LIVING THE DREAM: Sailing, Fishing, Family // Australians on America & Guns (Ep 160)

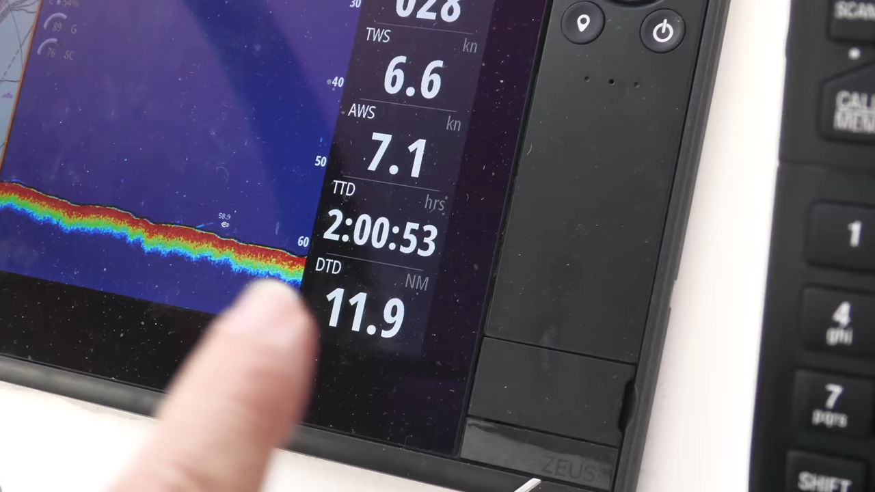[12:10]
When you see this, TTD is time to destination.
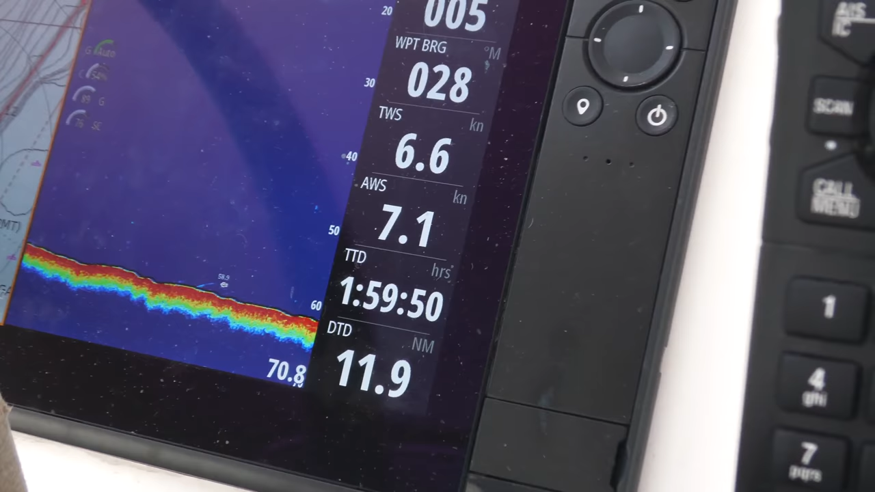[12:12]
DTD is distance to destination.
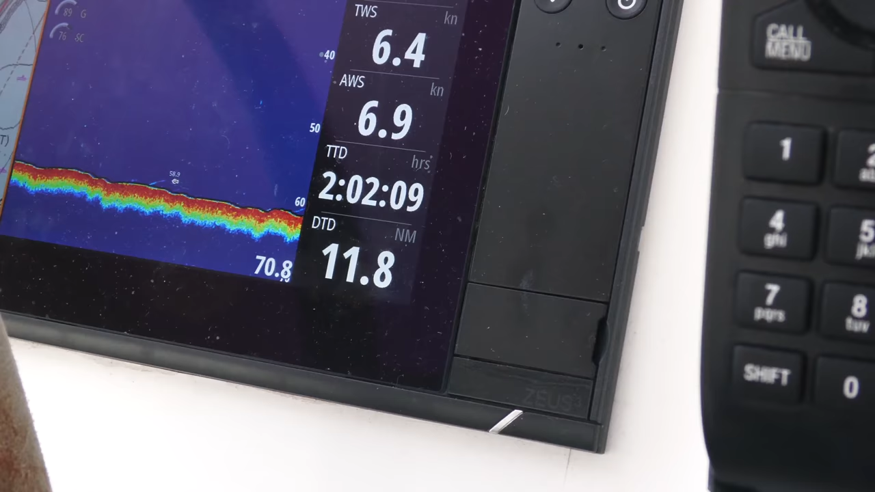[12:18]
So we got 11 miles, 2 hours at the pace we're going right now.
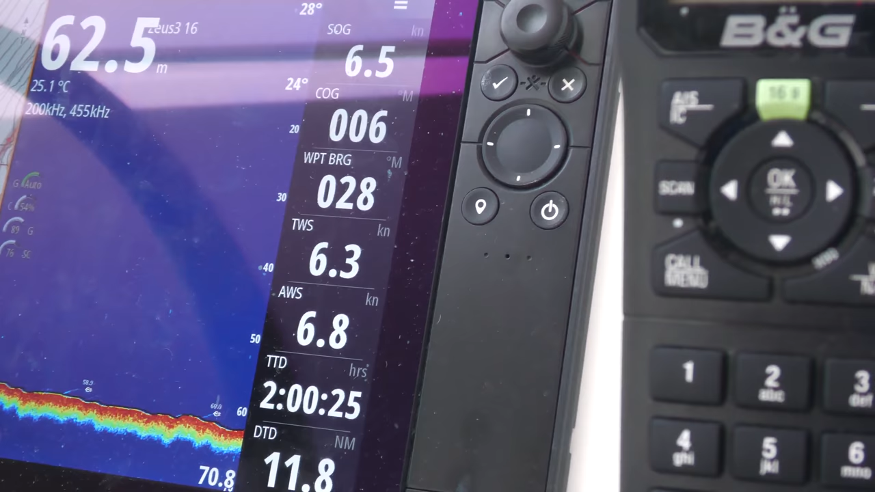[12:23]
On screen: depth 62.5 m, water 25.1°C
This is the wind speed, 6 knots, true wind, 6.7 apparent.
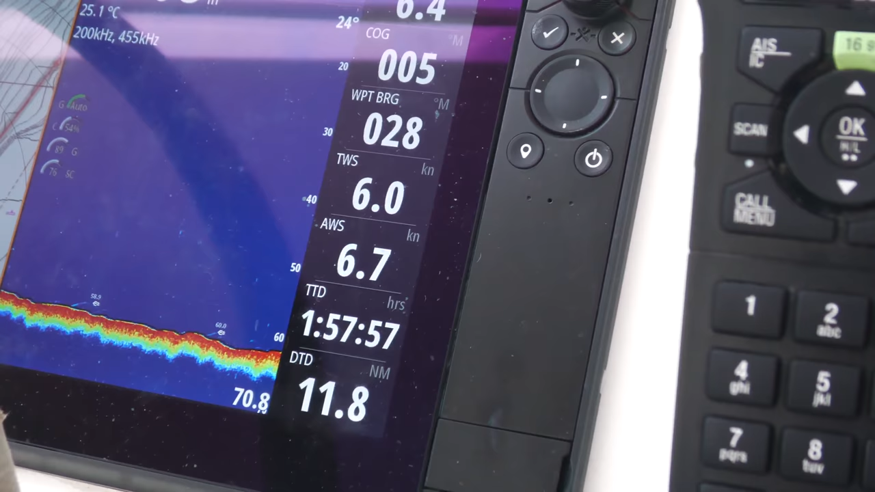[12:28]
On screen: water 25.1°C
Our waypoint bearing, course over ground and speed over ground.